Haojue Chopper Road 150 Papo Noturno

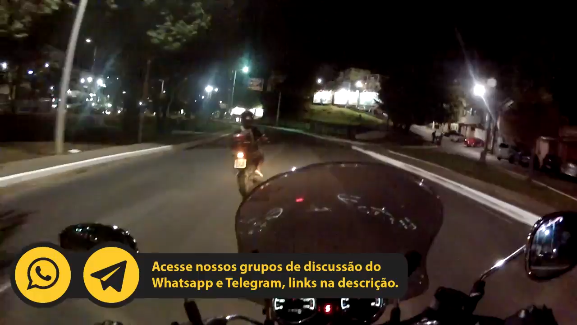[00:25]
Uma coisa que eu gostei muito nessa chopinha é o conjunto óptico do farol.
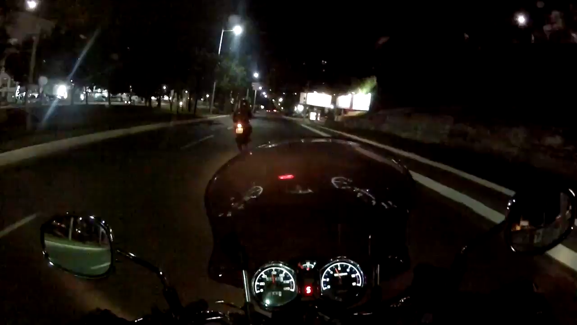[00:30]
Muito bom, galera. Olha só o farol alto, ó. Muito bom. O lampejador funciona muito bem. Olha só o lampejador. Tá vendo? Muito bom mesmo. Farol alto. Olha só.
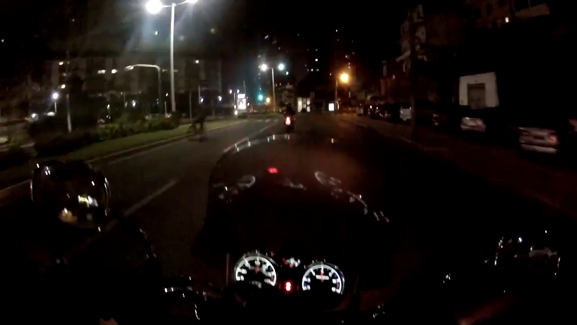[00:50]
Outra coisa que eu também tô gostando muito. E olha que a moto tá em amaciamento, tá? Eu não tô passando de 80 e nem dos 6 mil giros. Mas ela tá tendo as retomadas muito boas. Eu tô achando ela bem esperta, sabe? Dando as retomadas boas. Eu tô sem garupa, então ela fica bem mais esperta. Eu tô amaciando ela com garupa. Então acredito que quando terminar o amaciamento, ela vai ficar bem mais esperta sem a garupa, né?
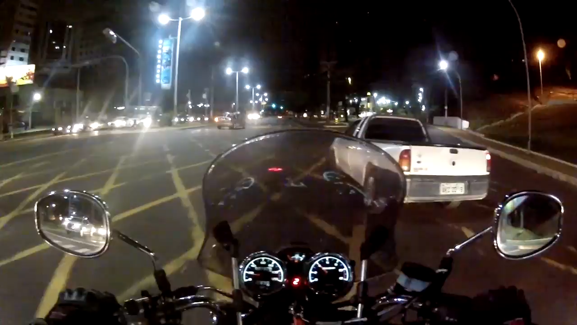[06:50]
Eu mandei fazer a adaptação da entrada P2 na Eiken H9. E aí já vou fazer os testes. Mas agora eu estou usando a GoPro Hero 2.
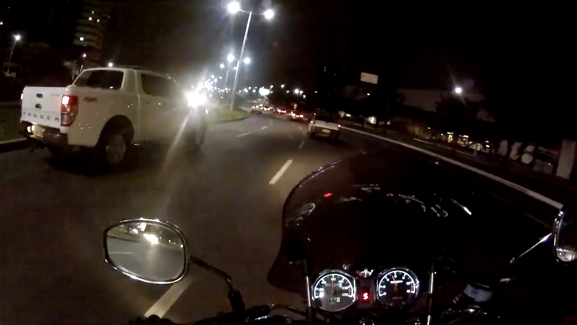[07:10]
Eu utilizo a configuração 720p a 60 frames por segundo. Ah, outra coisa que alguns inscritos têm me questionado, né, sobre a luz alta. Vocês estão percebendo que eu não uso luz alta à noite, tá?
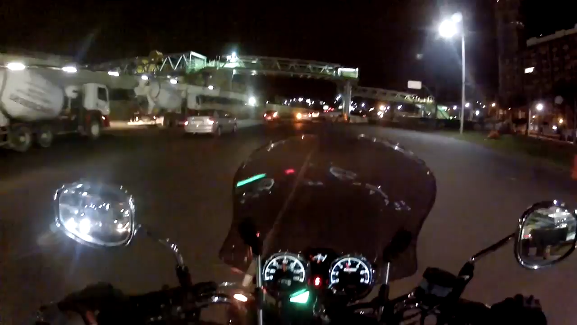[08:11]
Para que as pessoas me vejam. Isso é um procedimento que eu uso há muitos anos, tá?
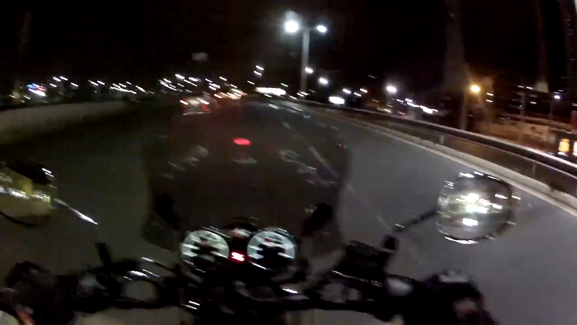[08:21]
Eu sei que isso vai contra as regras, mas eu prefiro me colocar em segurança. Mas vocês estão percebendo que eu não uso luz alta à noite. É até bom a gente fazer esse vídeo à noite, para vocês perceberem. Durante o dia eu uso só a luz alta, mas à noite eu não uso. Nessa situação, a pista livre, não tem engarrafamento, eu não tô no corredor. Tá tranquilo, então eu não preciso usar a luz alta.
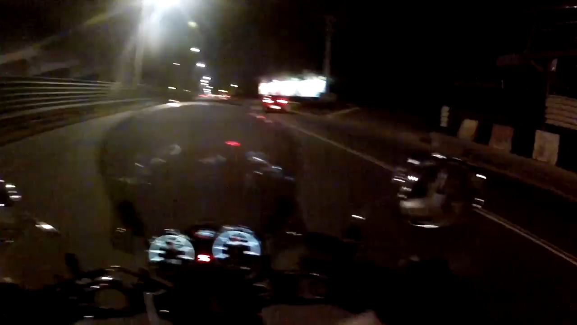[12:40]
Peguei um pouco de trânsito e tranquilão. Tranquilão mesmo. É menos cansativo, é mais prazeroso rodar com essa moto no trânsito do que com as motos maiores. É muito cansativo você rodar com uma moto muito pesada, muito grande. Essa moto é levinha, então ela acaba se tornando mais divertida para você se locomover.